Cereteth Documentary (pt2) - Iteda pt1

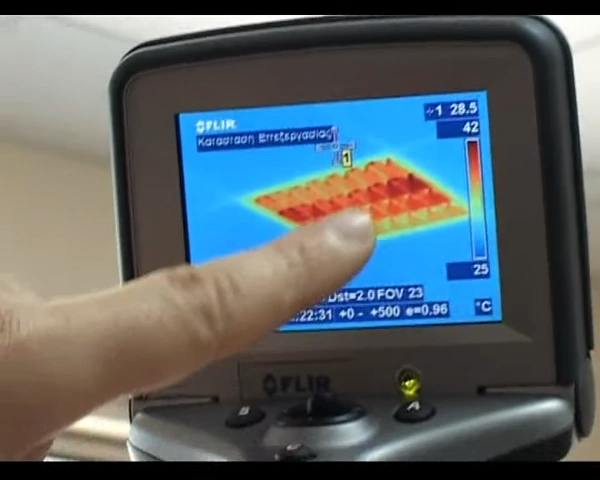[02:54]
On screen: spot 28.5°C, scale top 42°C, scale bottom 25°C
Βλέπετε πολύ ωραία τις διάφορες θερμοκρασιακές μεταβολές στον τοίχο γύρω-γύρω από το κλιματιστικό, γύρω-γύρω από το φωτιστικό και μέσα στο φωτιστικό,
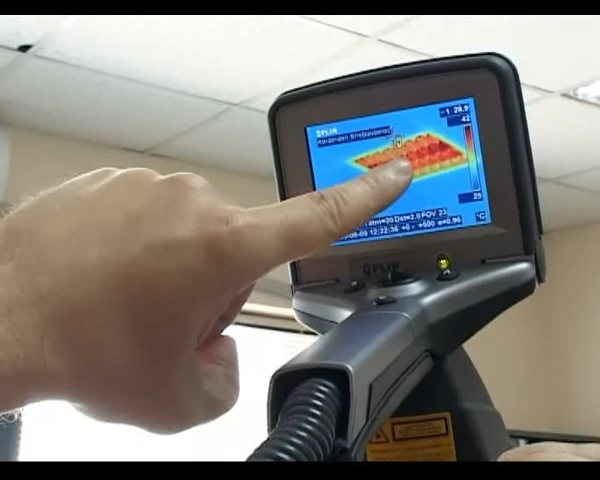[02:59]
On screen: scale top 42°C
που λόγω της έντονης ακτινοβολίας που εκκέμπουν οι λαμπτήρες πυρακτώσεις, αυτό που λέμε δηλαδή για την κατάσταση του λαμπτήρων, πόσο έντονη είναι η θερμοκρασία.